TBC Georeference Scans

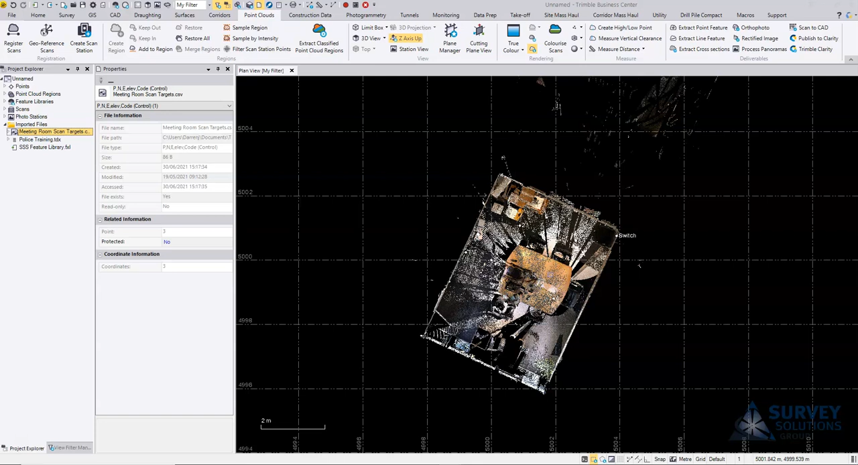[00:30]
imported a CSV file that contains the targets, the coordinates of the targets I'm going to use here for the geo-referencing. So what I'm going to do here is under the point cloud tab we've
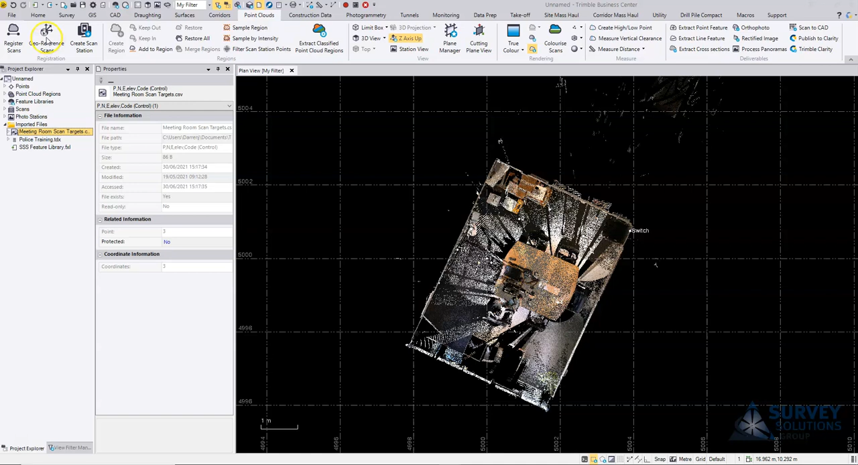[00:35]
got the option to geo-reference scans. Under my selection here I have basically all setups that's going to be using everything for the geo-referencing. Down to define registration what I can do is I can point pick so I have the point ID here and then the scan point. If I go into my views,
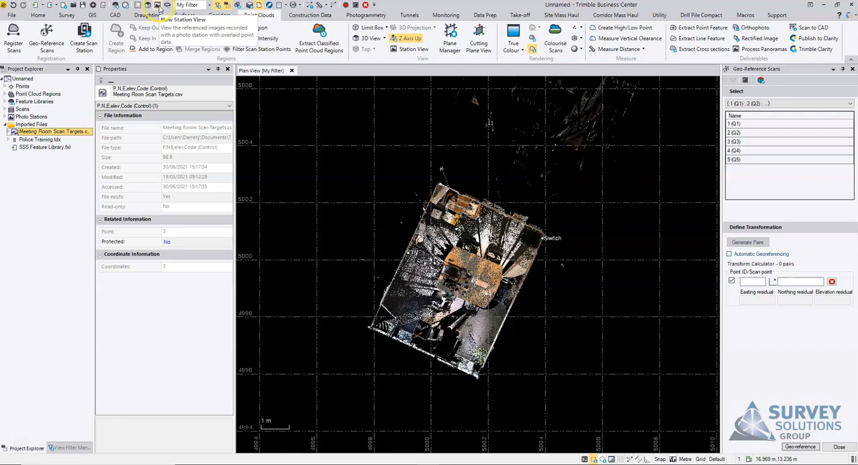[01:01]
I'm going to generate a new station view.
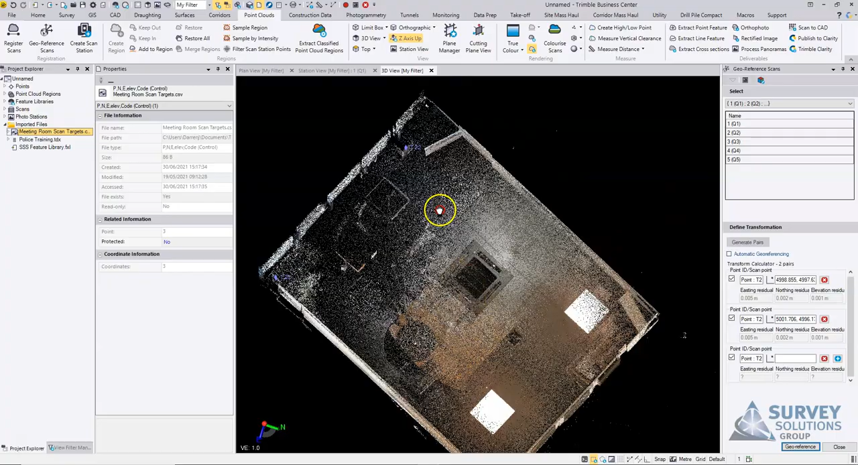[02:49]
What I could do is set a limit box.
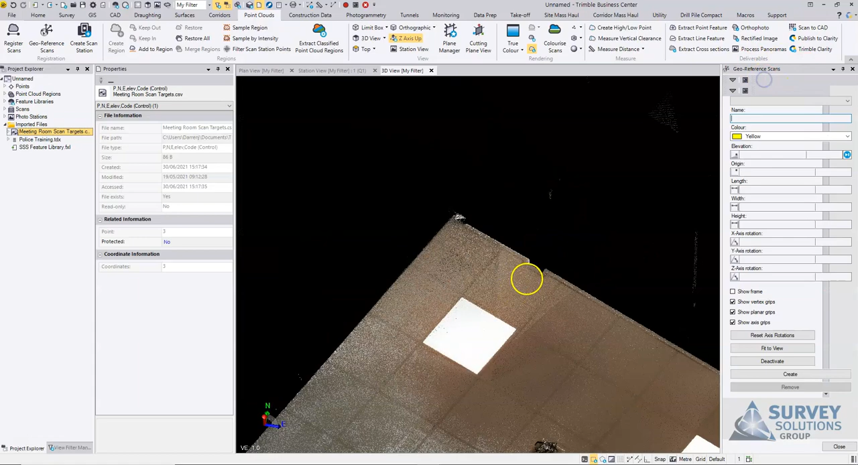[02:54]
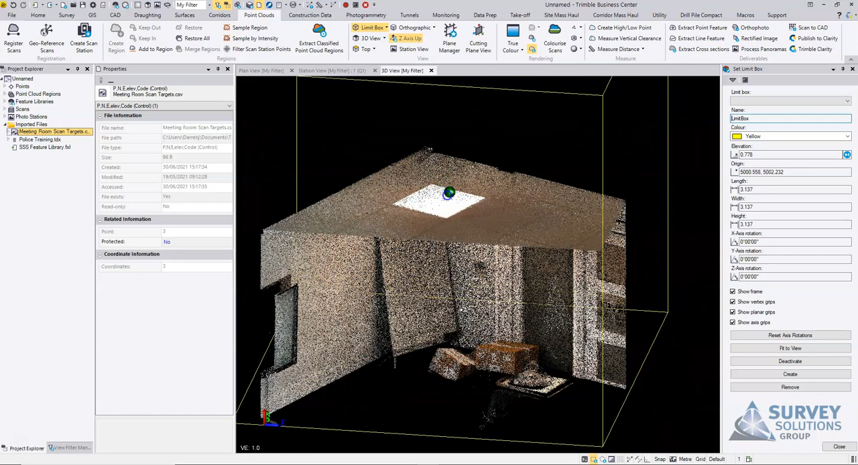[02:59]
Just use some of these handles just to
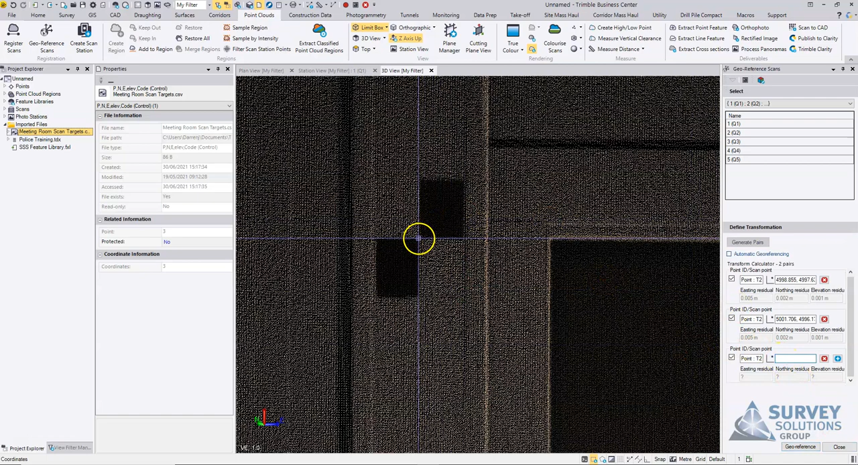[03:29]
And again I'm going to pack the scan point. So see here then we've now got three pairs. It gives us a residual for each pair.
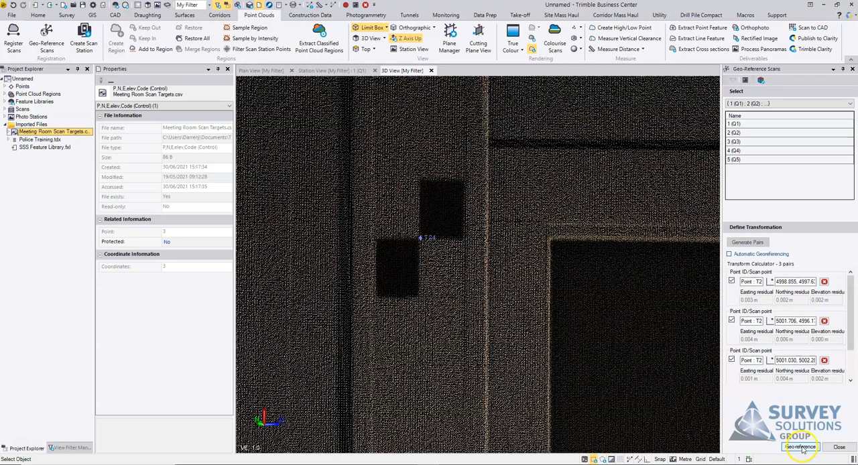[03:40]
Then we can go ahead and georeference.
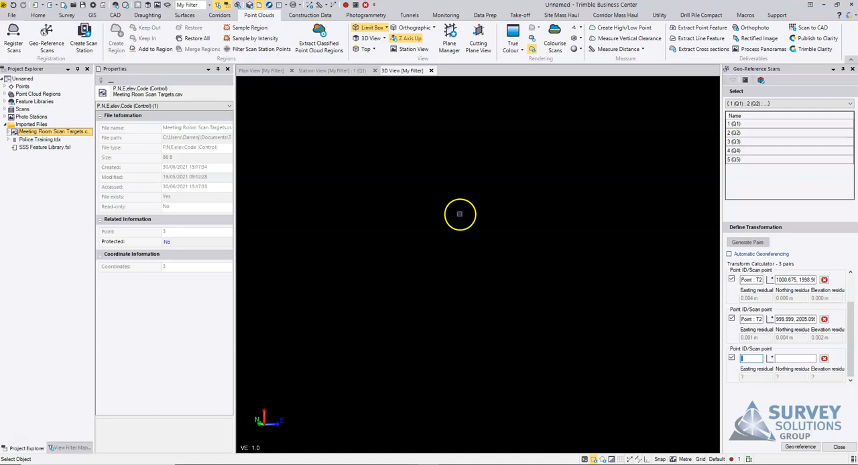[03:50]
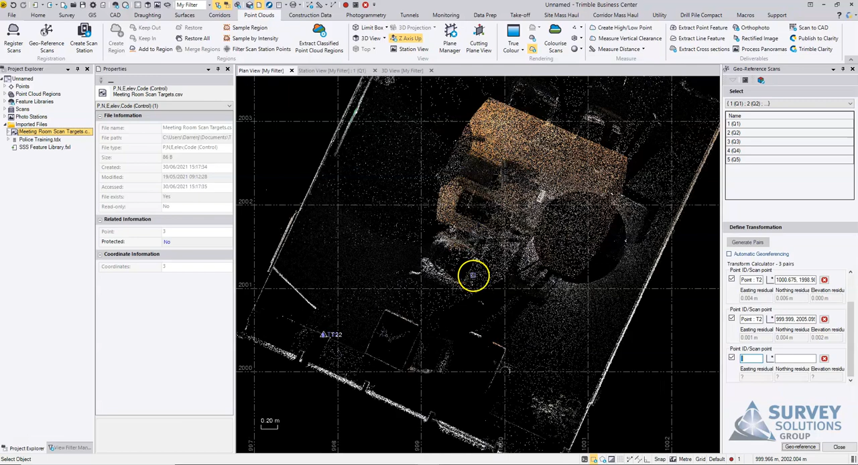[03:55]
Go back now to our plan view and now see that the our scans and our control points are now both in the same position.